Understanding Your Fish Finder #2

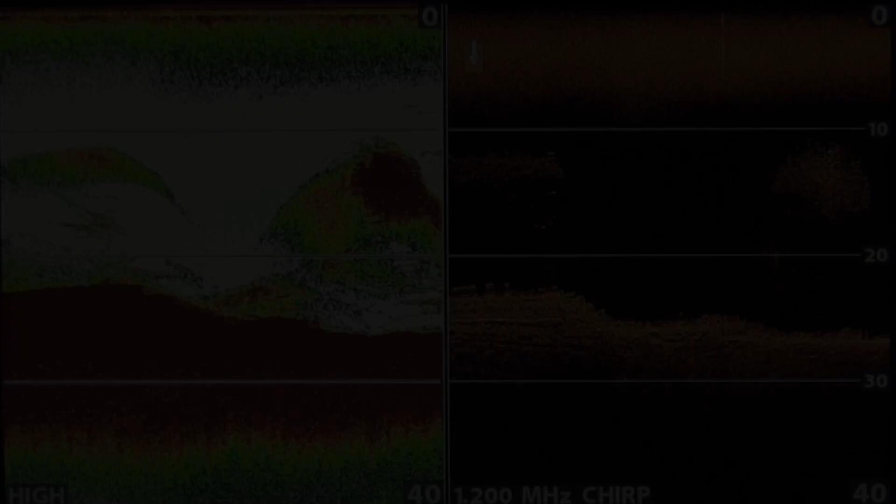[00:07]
Our screenshot this time shows two different views using both the sonar which is on the left and down imaging which is on the right. In this you can clearly see the difference but what we're looking at is bait schools essentially. On the left hand side you can see what's going on by the massive clumps on screen. The down imaging on the right actually defines the bait schools more and shows you in more true representation what they look like.
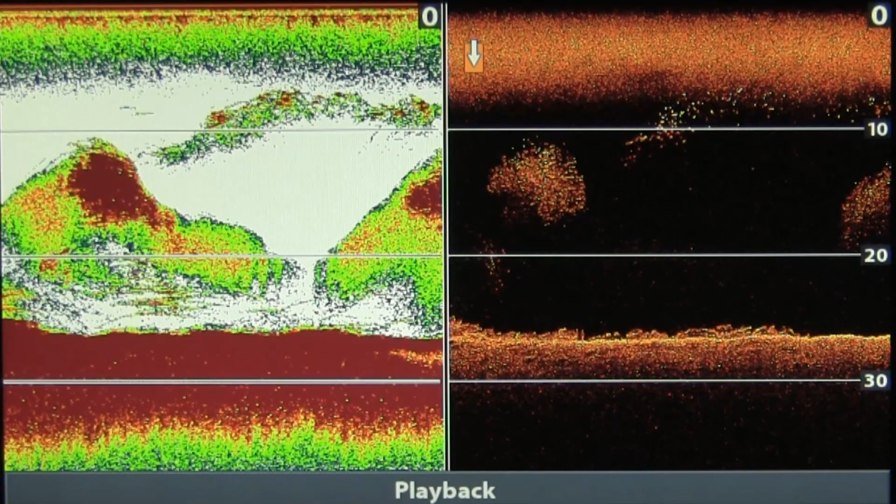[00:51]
Below them there is a number of fish and then we also have fish above them as well. So the advantage with using the down imaging is you can actually see where those fish are in the water column and how big they are. As opposed to the left hand side sonar which gives more of an overall view and makes it look much bigger than it is. It's useful because when you're fishing you're not fishing in areas where there's no fish. In the next Hummingbird view we can show you one of the cool features available on the units that involves
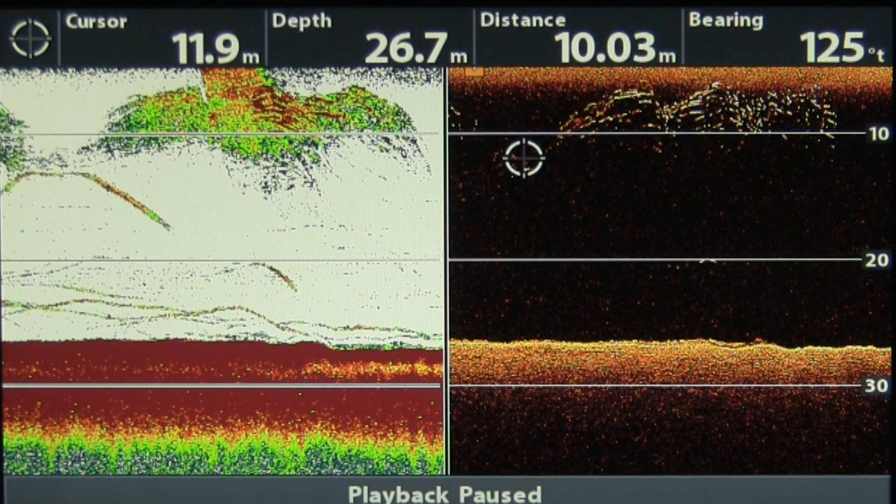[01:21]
On screen: depth 26.7 m
using the cursor to scroll down to where the fish are and then it's possible to zoom in on them and have a closer look.
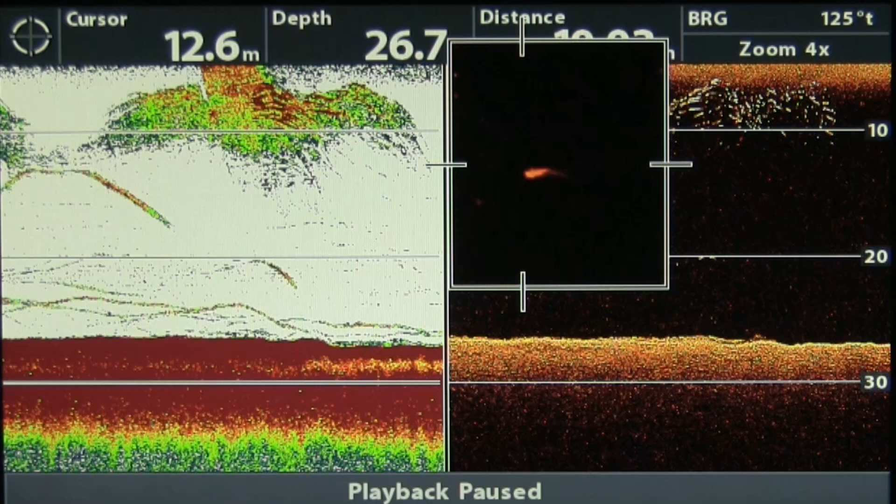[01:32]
This features fantastic because it allows you to identify individual marks that are down below the main skull and quite possibly a predator fish
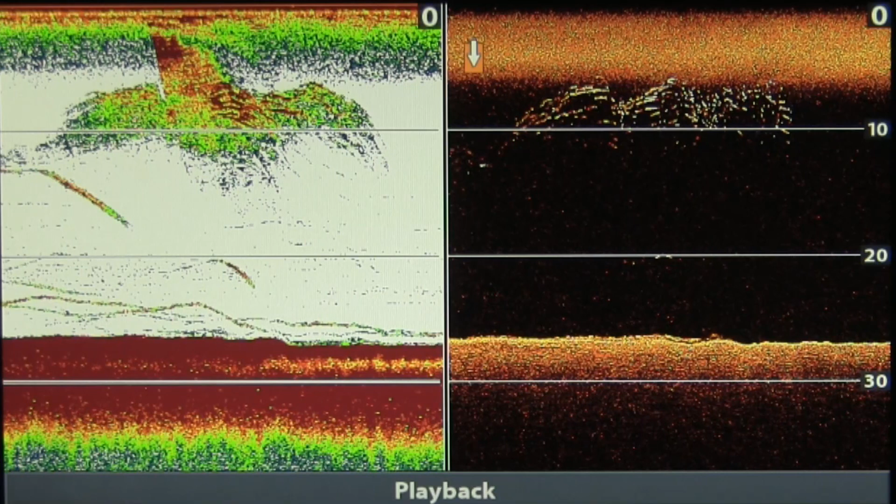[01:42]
that you can drop a jig or soft bait down to. Not only this but you can also determine what depth it's sitting at and how far away it is sitting from your vessel.